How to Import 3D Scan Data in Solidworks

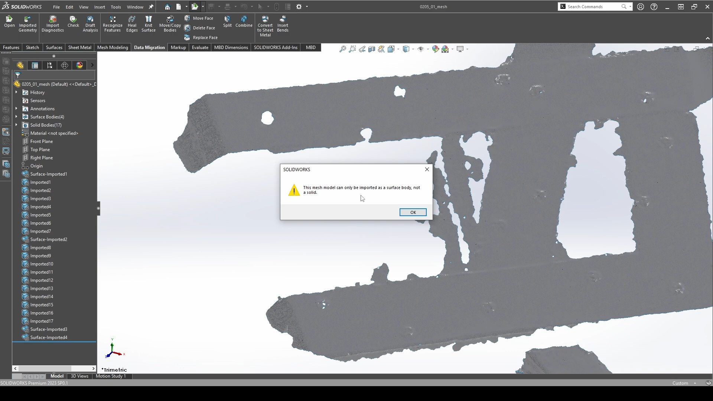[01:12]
Alright so we're back and it basically says this cannot be imported as a solid. It's imported as a surface body.
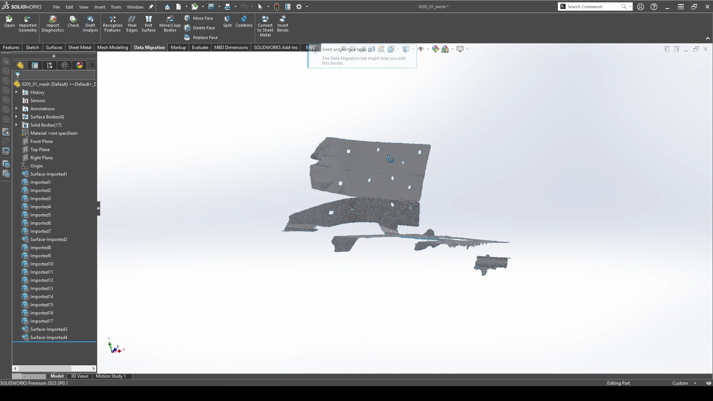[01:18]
So now that we're here we can clean things up a little bit. I like to go through and delete everything out that I need to because as you can
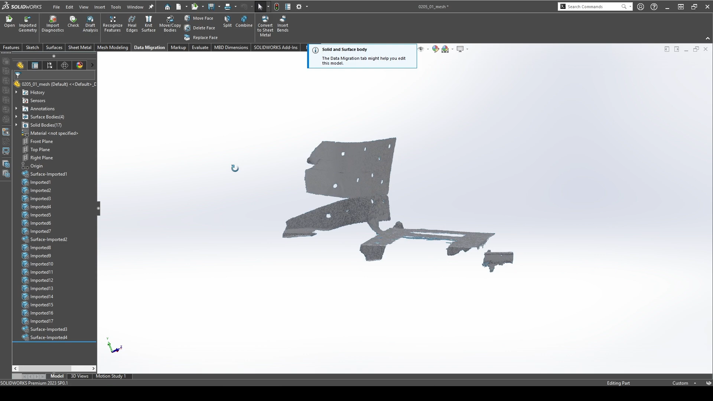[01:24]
see it kind of runs a little bit chunky because there's so many individual facets and triangles.